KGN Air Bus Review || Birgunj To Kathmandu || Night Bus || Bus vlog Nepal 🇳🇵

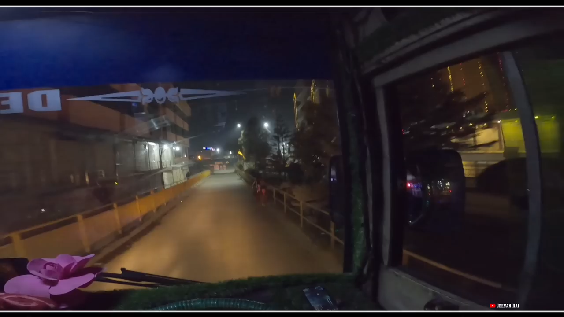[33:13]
लट्स अफ लभ फ्रम जीवन राई. र फाइनली हाम्रो आजको गन्तव्य आइपुगिसकेका छौँ है. यस गाइज हामी प्रवेश गरिसकेका छौँ काठमाडौँ नयाँ बस पार्कभित्रको पार्किङ क्षेत्रमा है.